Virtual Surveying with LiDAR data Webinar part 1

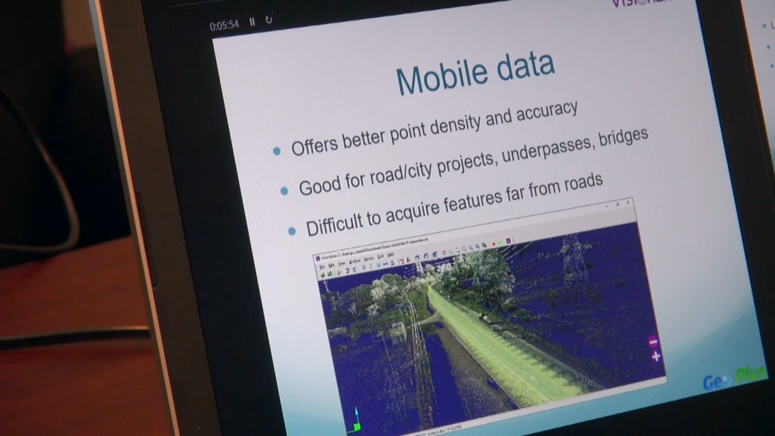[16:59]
Objects that are difficult to acquire. If you're far from a road, for example, it might be difficult to acquire. This is why I said sometimes it's possible to have
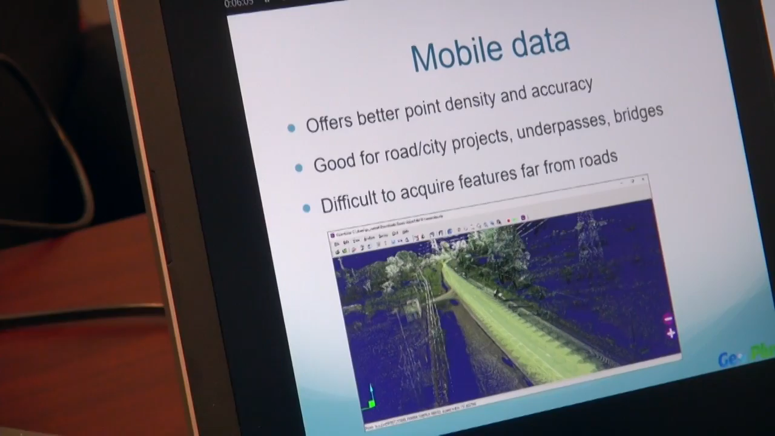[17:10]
a mobile LiDAR system mounted onto an ATV, for example. Which you could go off into the bush and do mobile LiDAR scanning.
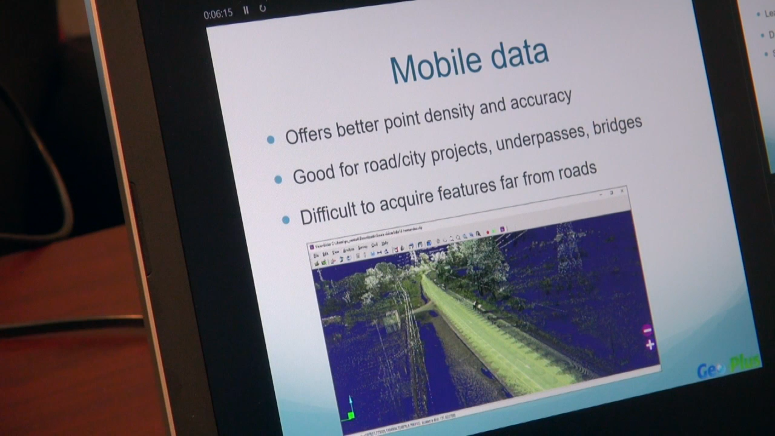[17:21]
But I'd say in the most part, mobile LiDAR is done from a car or a truck.
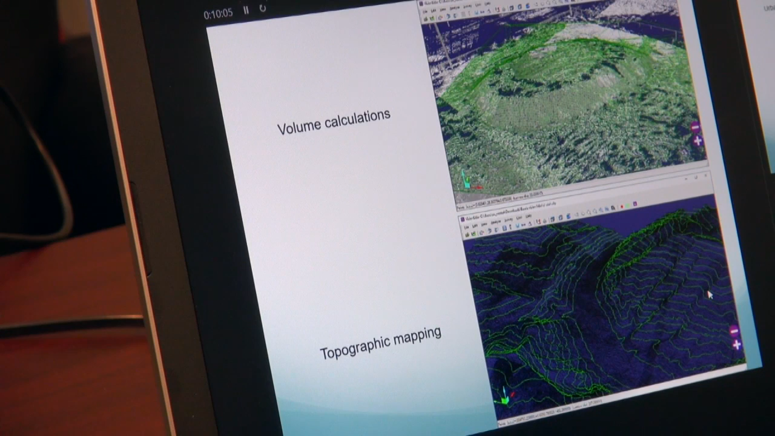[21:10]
here we can see a volume calculation, where we can see the mound. We can measure the volume of the earth mound. Topographic mapping, here we can see the contour lines of a mountainous area.
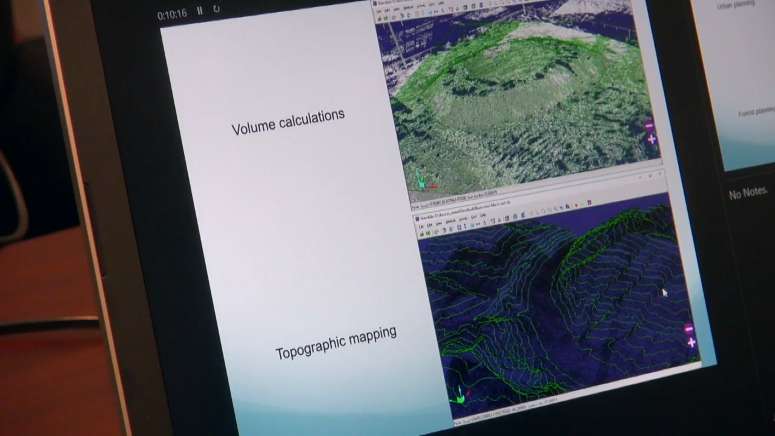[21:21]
So, this is something that can be done with LIDAR data.
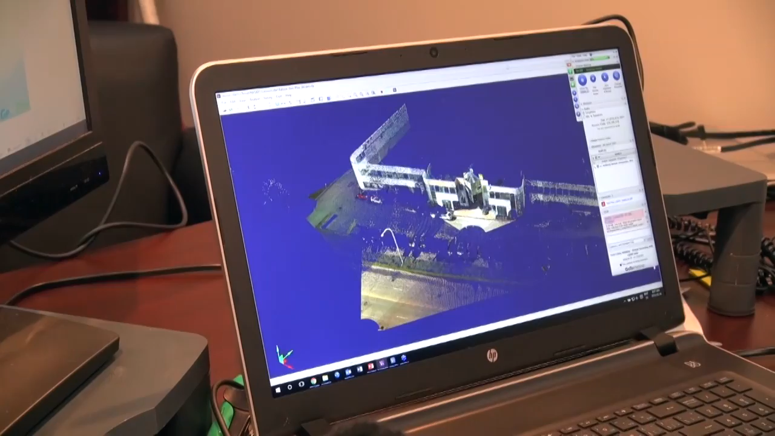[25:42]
And we're going to go through the point registration together.
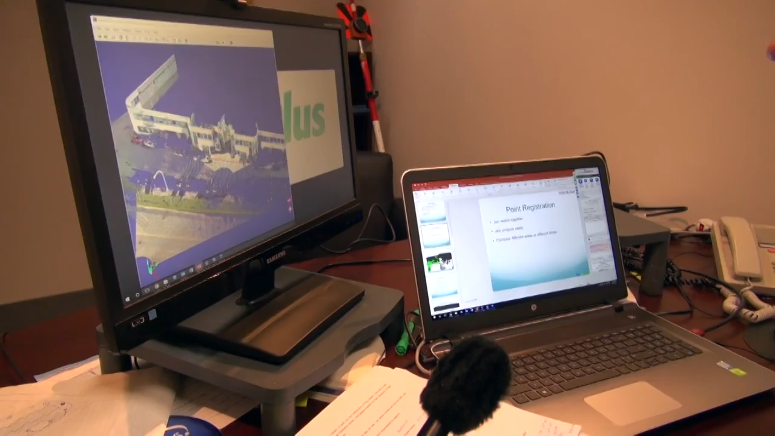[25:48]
And also, this is, so you should see on your screen right now,
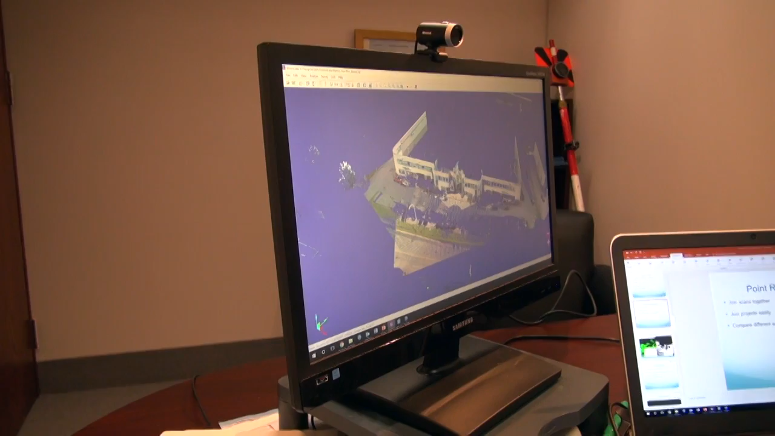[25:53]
you should see a point cloud.
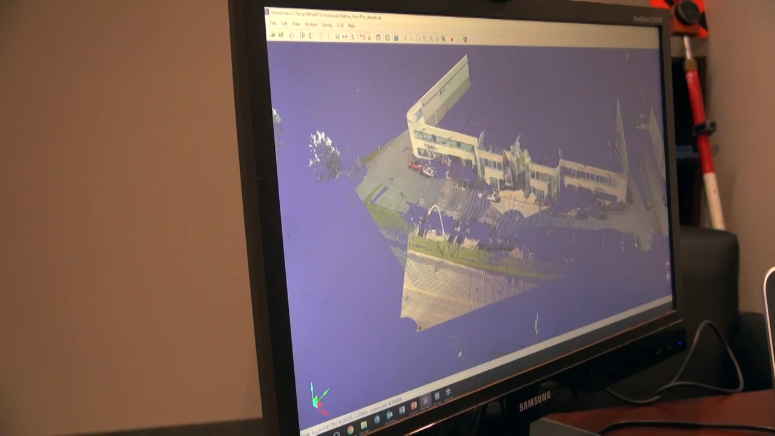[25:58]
This is actually the, the front of the GeoPlus office.
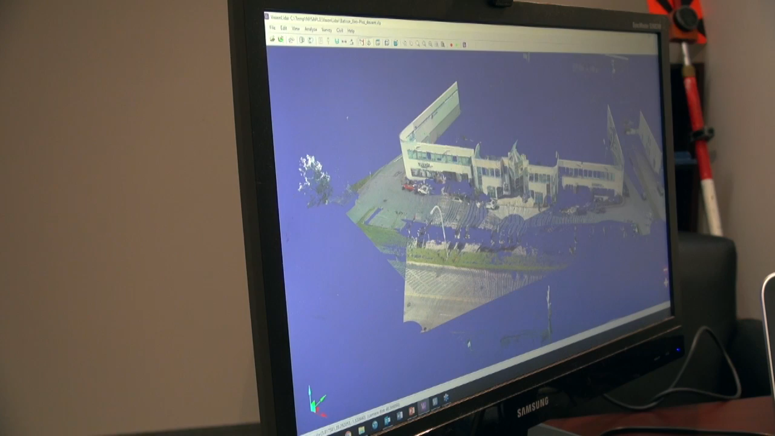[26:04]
So, first of all, the visualization is in, uh, Vision LIDAR is very easy.
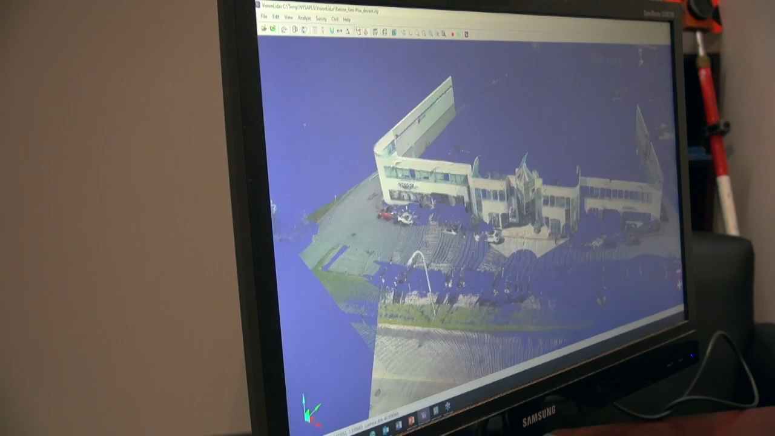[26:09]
You, you can, just with the mouse,
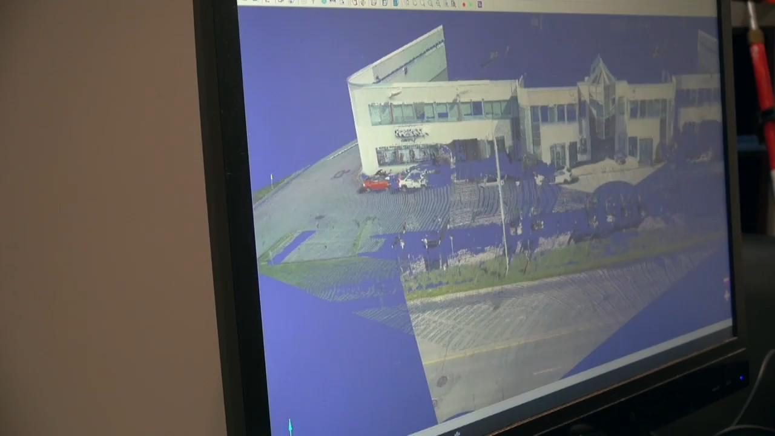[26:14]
you can easily navigate throughout the point cloud. As we can see, you can change the angle.
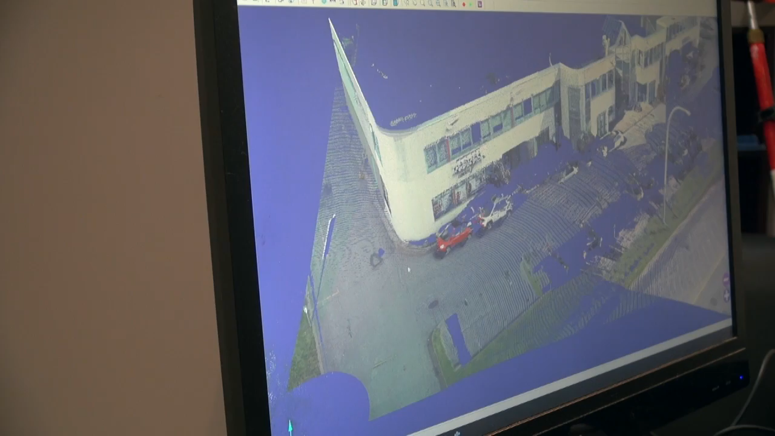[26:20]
You can pan easily.
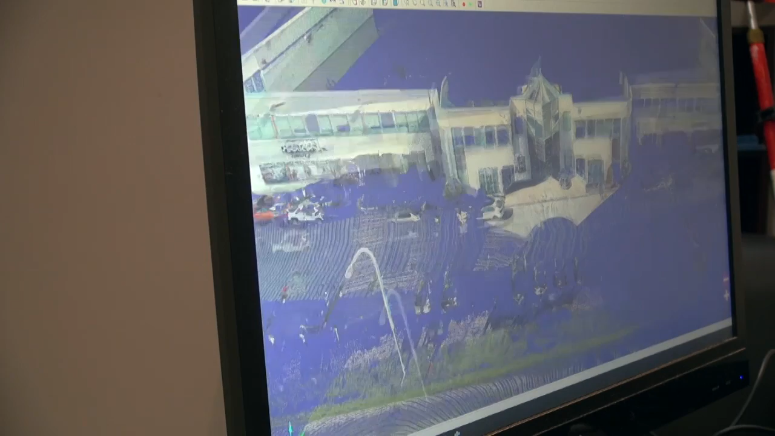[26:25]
Now, the first thing when you're doing a, uh, survey is you want to be able to register your scans together. Because here we can see that this is, uh, terrestrial scanning. So, we have scans from four different places here.
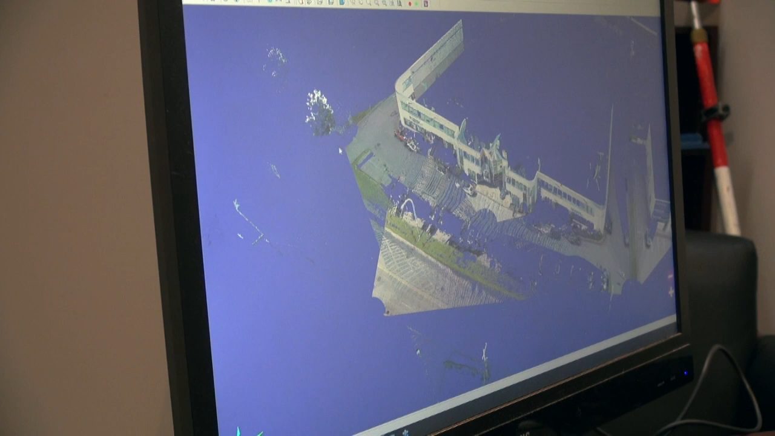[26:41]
We can see this because, because of these, uh, these circles around our, our LIDAR survey. Um, if I was to show you colored by scan, you would see different, different colors for each scan. However, when, when you do the scan, they're, they're not automatically stitched together.
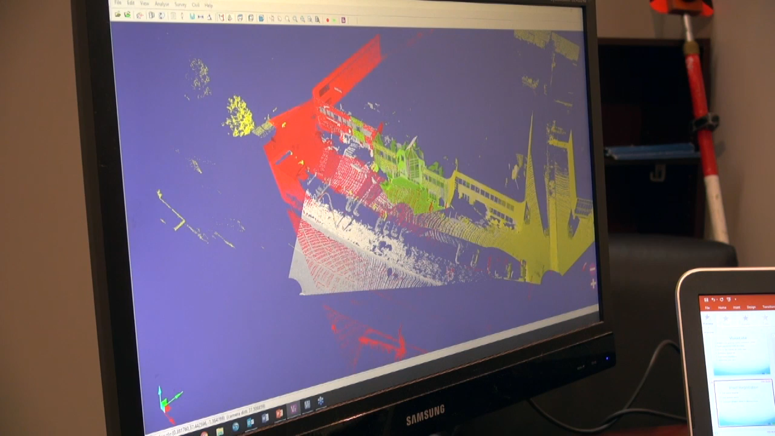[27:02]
You have to stitch these yourself. Um, there is an option within the software to register your point cloud, which I'm going to show you right now.
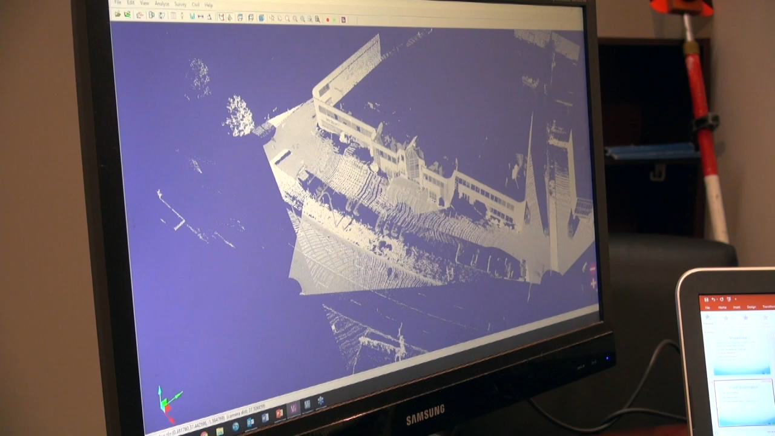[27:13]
Um,
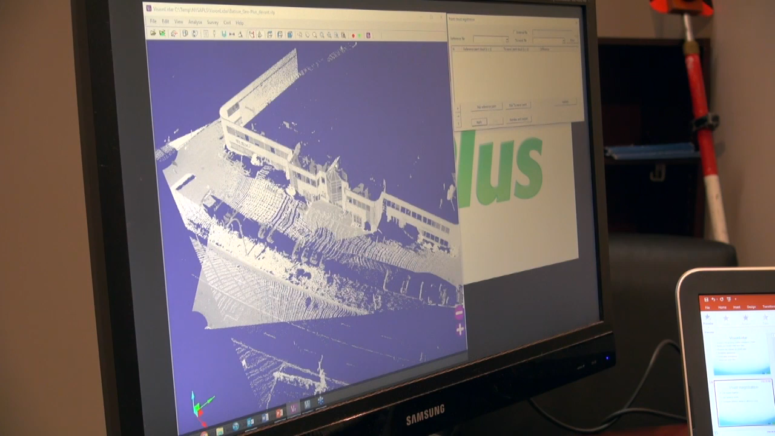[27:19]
so, for example, if I was to take my first reference point cloud here,